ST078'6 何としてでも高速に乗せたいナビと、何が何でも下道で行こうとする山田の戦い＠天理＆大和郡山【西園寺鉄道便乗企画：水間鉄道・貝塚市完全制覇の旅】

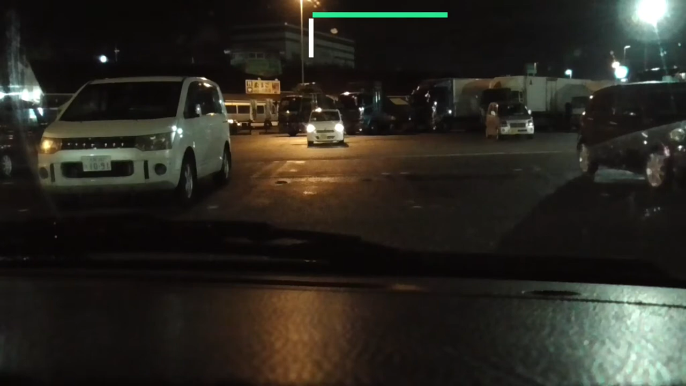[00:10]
なんであの強制的にもう下道で行くしかないというルートしか残っておりませんいやーこれは失敗したなもうそのまま天気の方に行った方がいいみたいですね実際の交通規則に従って行ってみましょう
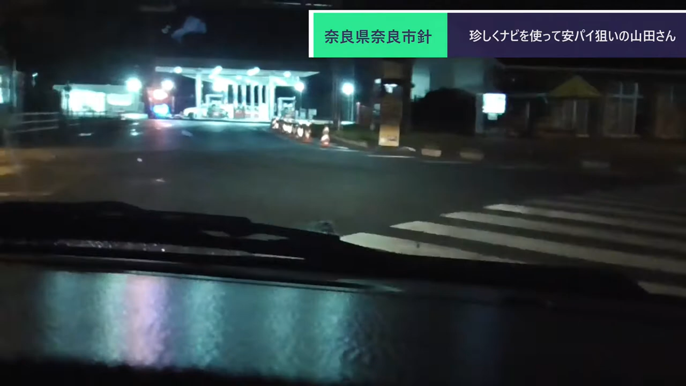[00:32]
右方向です右方向ですその先右方向ですここをまた右方向に流ればいいですねよしよしよし右方向ですその先右方向入り口です右方向入り口ですここが
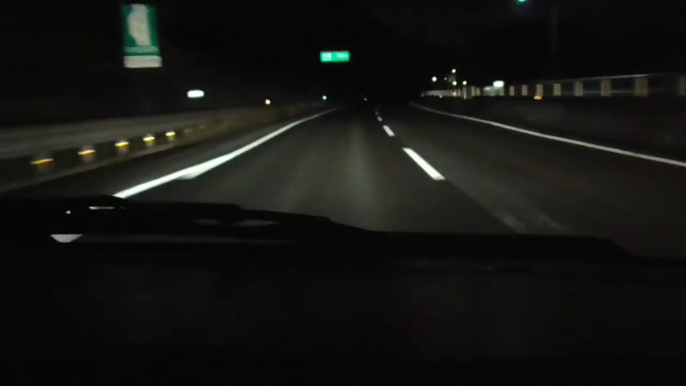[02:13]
ってことは結局あのオメバカカーブを通らないといけないですねあーあそこはしんどいですからね
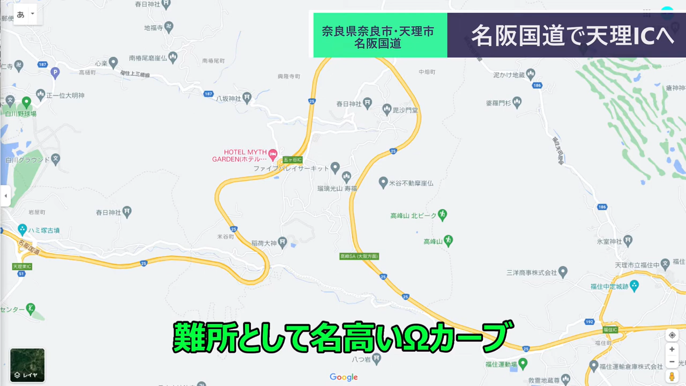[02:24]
結局やっぱこっちの方が全然なら天人まで出ちゃった方がいいみたいですねうんはいはい
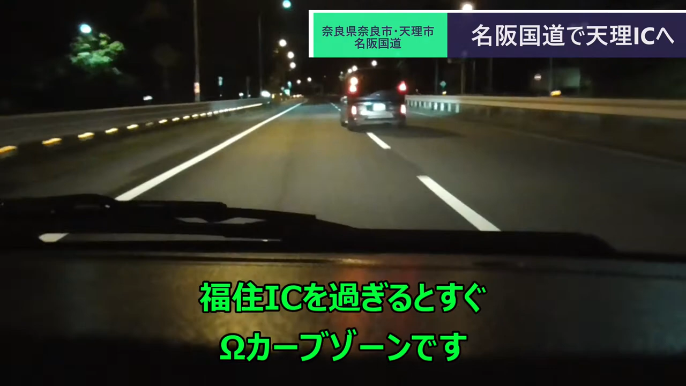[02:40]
さあ高みねタービスでねこうやって来ましたここもね見放しのいい所ですからね好きな所なんですけど今日はちょっと